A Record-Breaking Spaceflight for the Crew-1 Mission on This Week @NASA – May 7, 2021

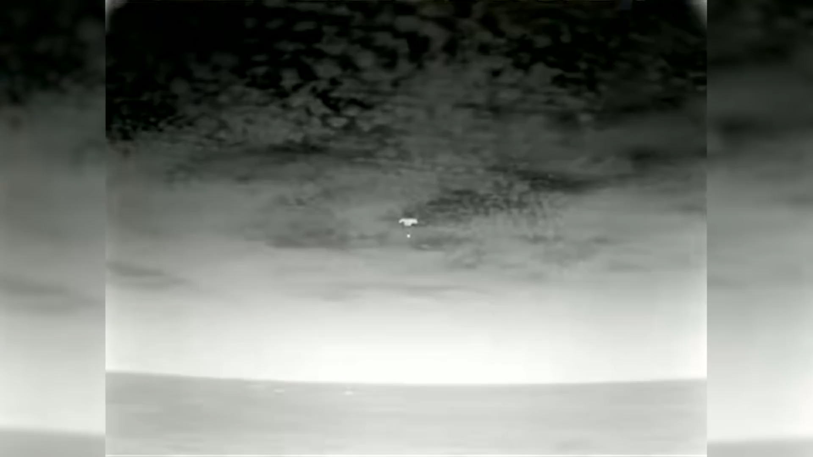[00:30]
we have some great visuals of Dragon there with its four main chutes deployed.
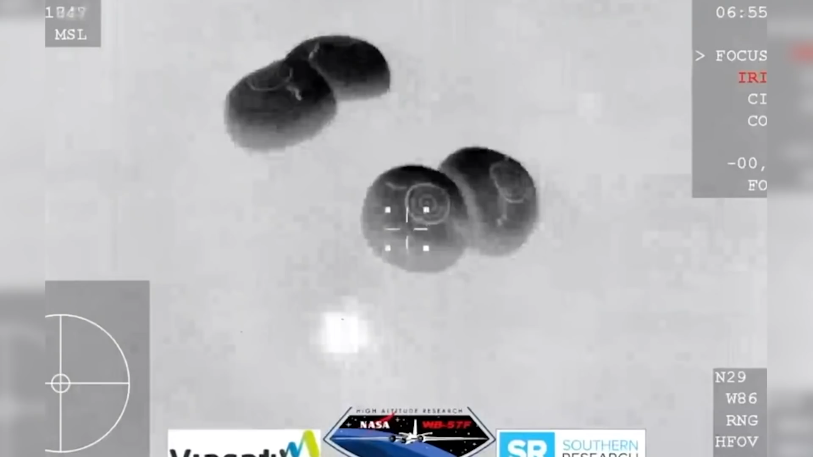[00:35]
The spacecraft and its crew safely splashed down at 2.56 a.m.